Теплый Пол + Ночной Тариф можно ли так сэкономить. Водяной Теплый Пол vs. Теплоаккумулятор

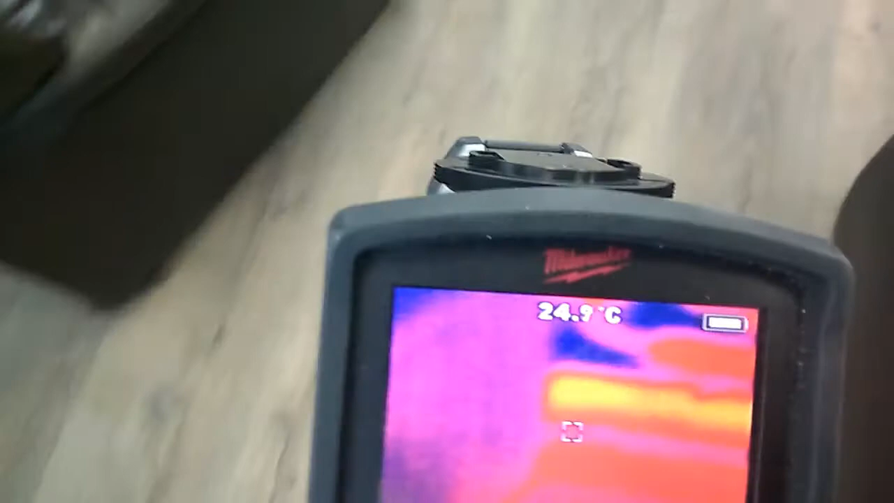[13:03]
On screen: spot 24.9°C
Смотрим на теплый пол. Температура на поверхности 27 градусов.
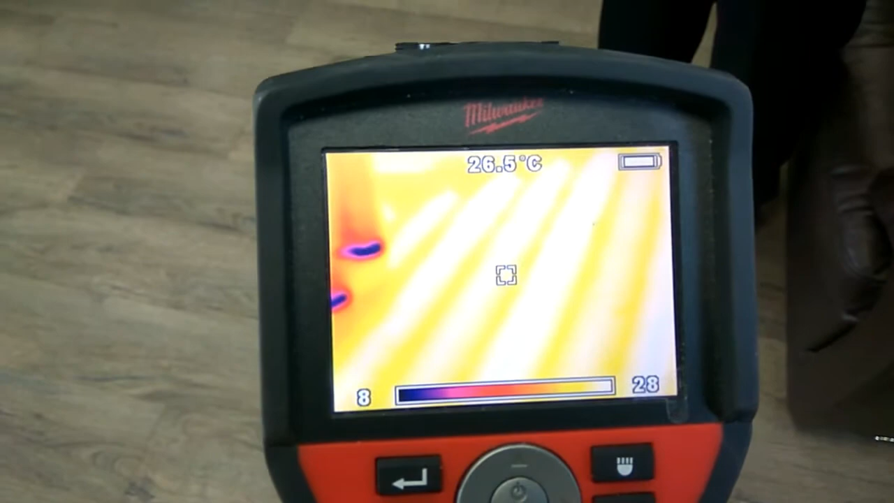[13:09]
On screen: spot 26.5°C
между трубами
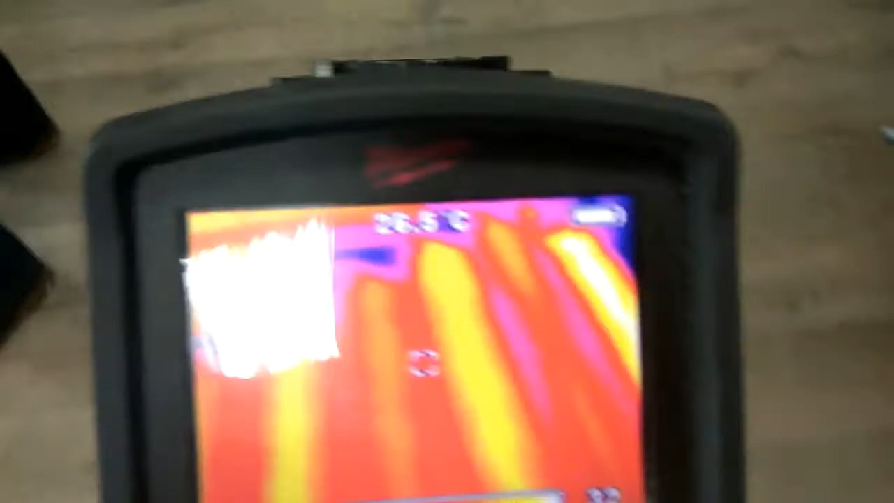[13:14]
26,5 25 на поверхности трубы 26,5 градусов.
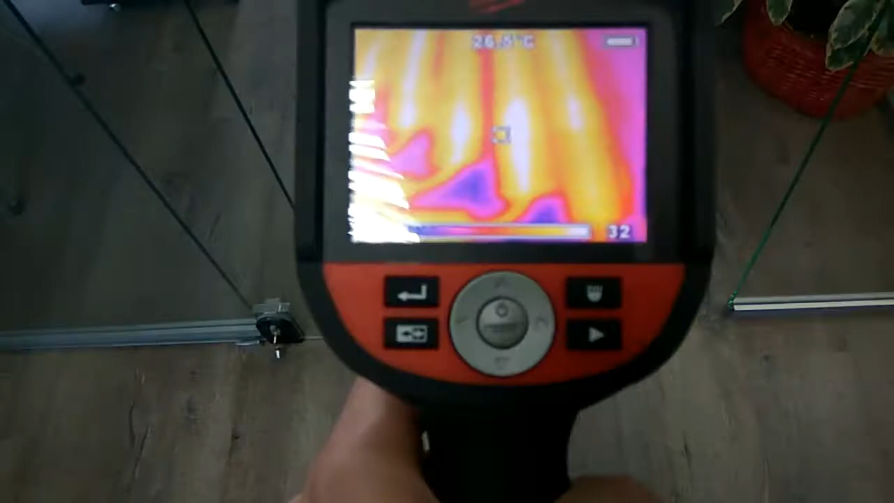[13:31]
самый холодный участок 24,5 градуса там где у нас нет теплораспределительных пластин.
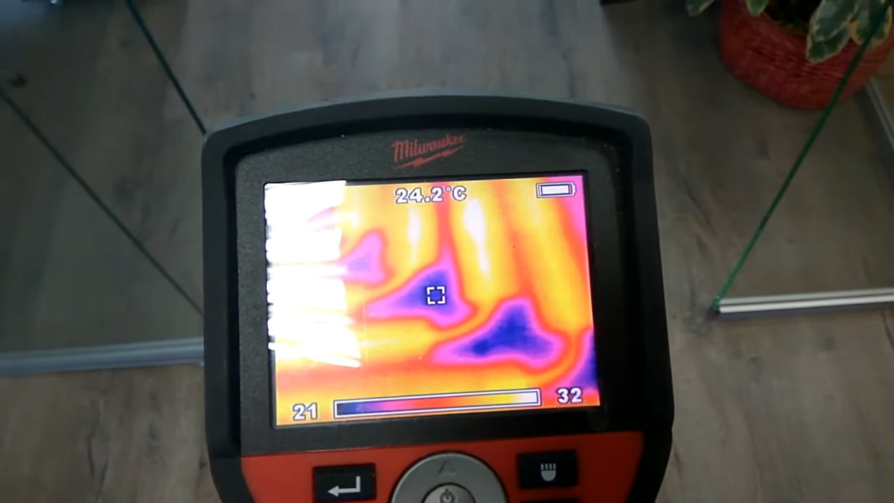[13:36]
On screen: spot 24.2°C
Но вместе с тем тепло на поверхность выходит от соседних участков.
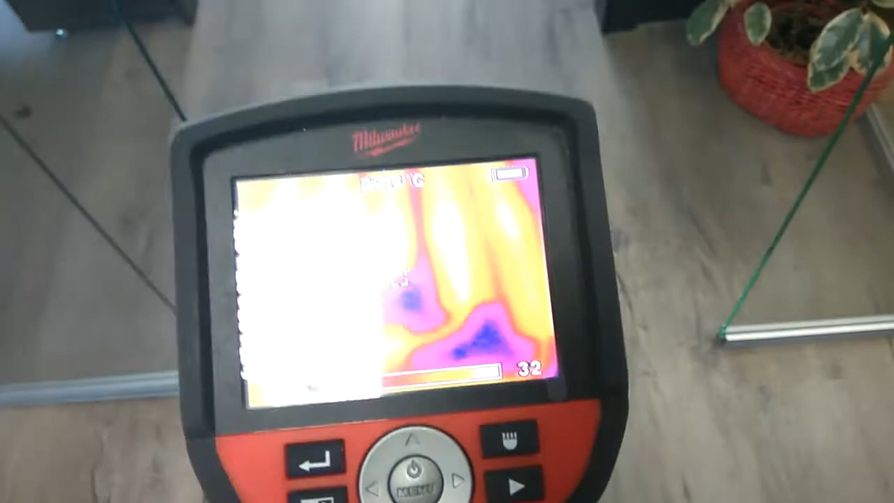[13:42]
Ногами такие участки не чувствуются но видны в тепловизор.
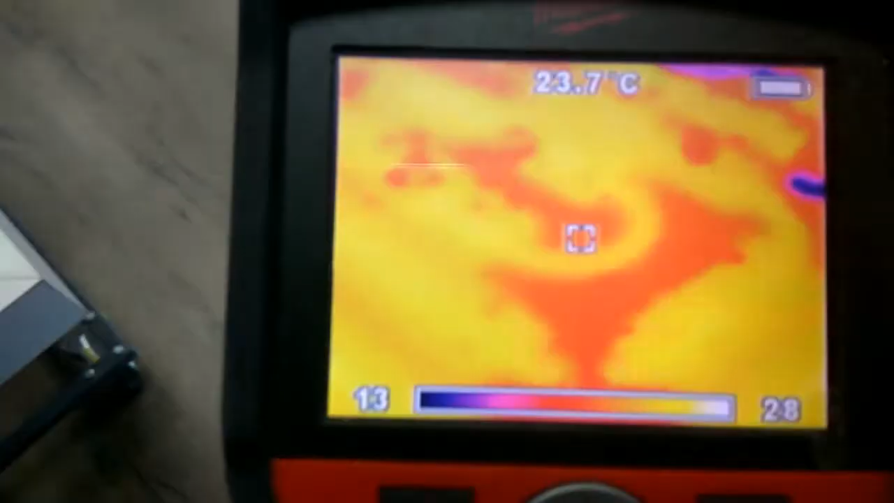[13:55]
On screen: spot 23.7°C
Самый холодный участок отличается не более 2,5 градусов.